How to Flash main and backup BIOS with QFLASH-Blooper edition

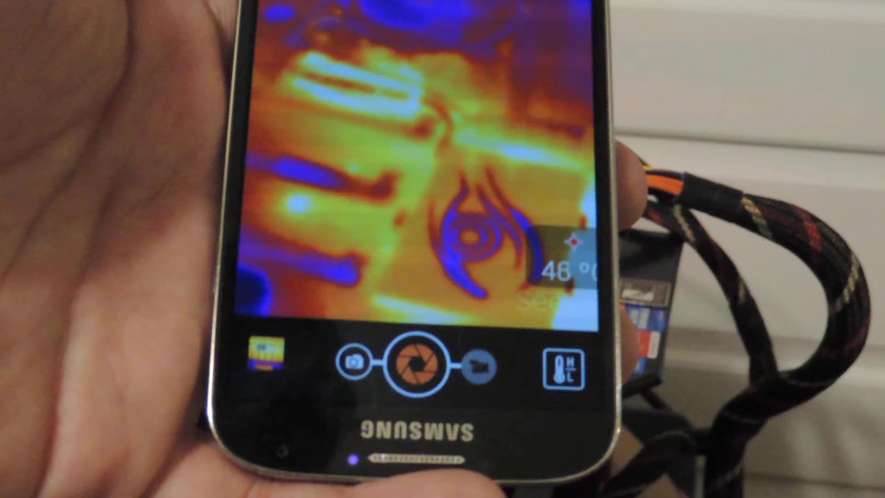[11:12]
Look at that PEX bridge get hot. Isn't that cool?
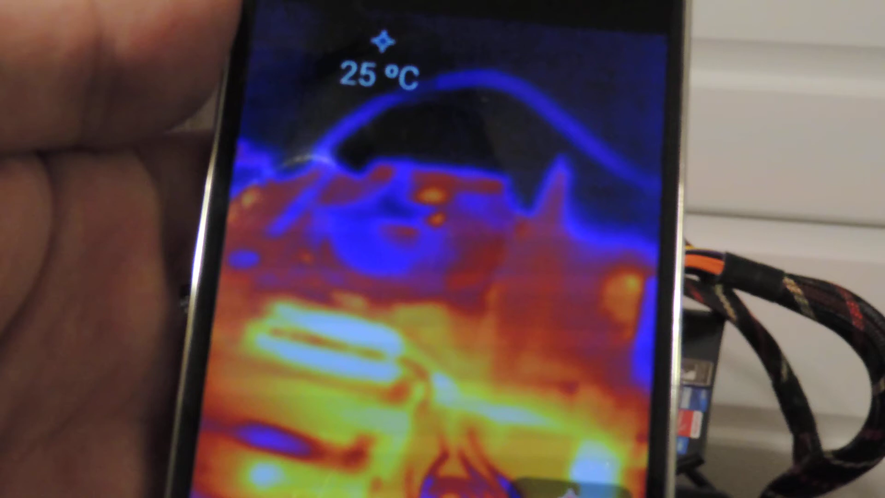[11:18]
On screen: spot 25°C
You can see the gigabyte eye.
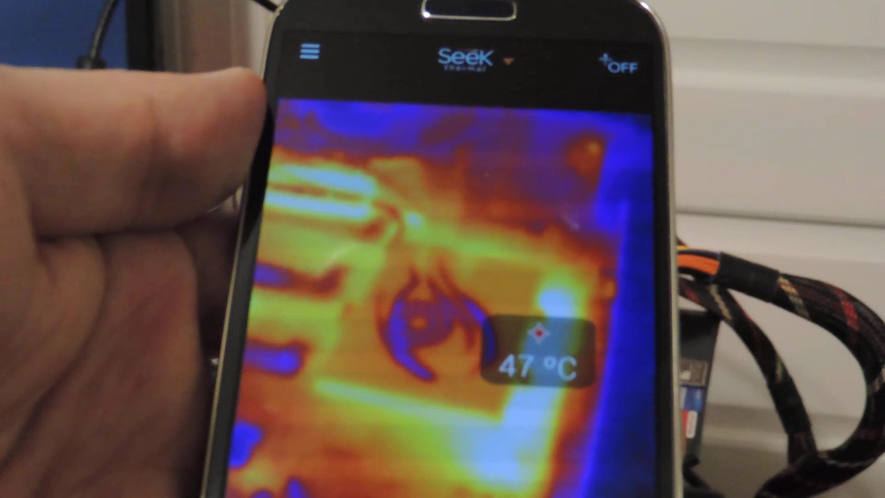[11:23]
On screen: spot 47°C
That's a PCH. Right?
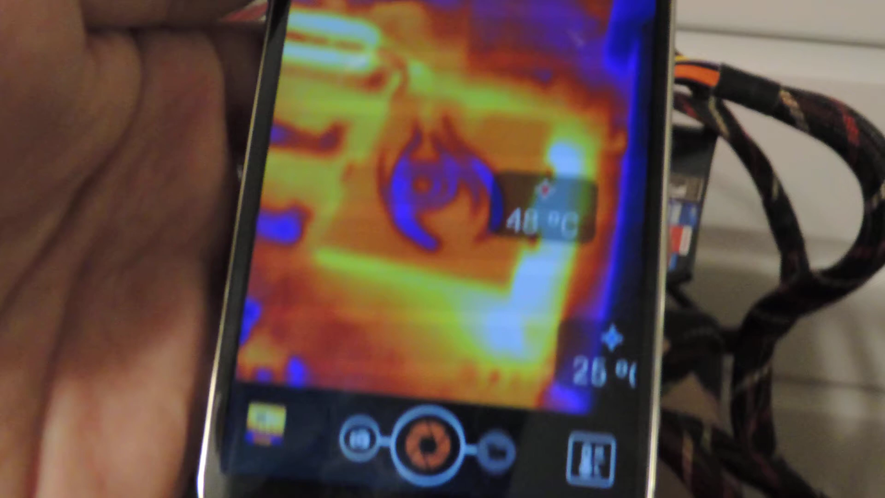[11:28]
You can even make videos with this thing. So let me move to the side.
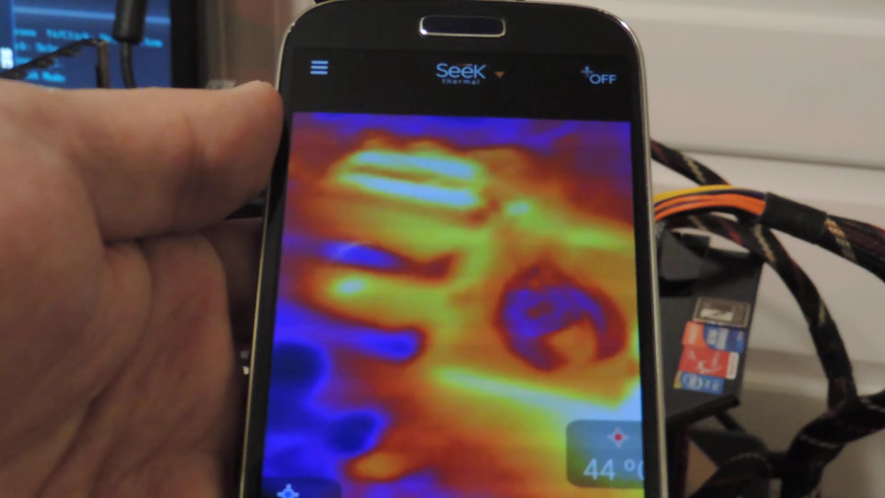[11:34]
So we can definitely see the PCH is the hottest thing. Well, it's not the PCH.
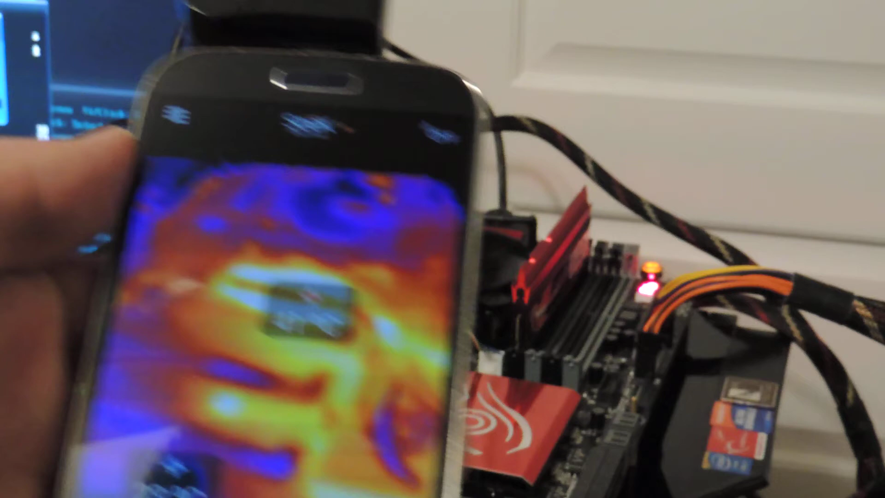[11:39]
It's just this that covers the PEX bridge that makes the lanes 32x capable.
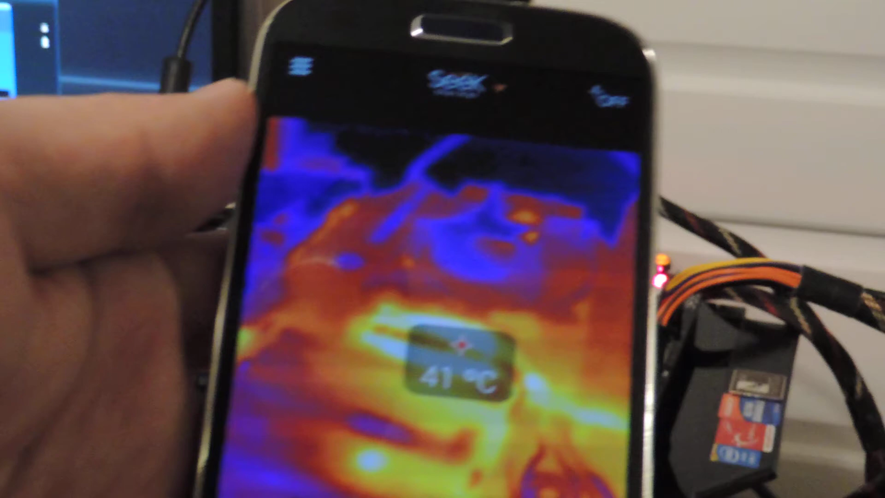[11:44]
That's what's giving it that huge red spot. Anyways, we have some other hot spots.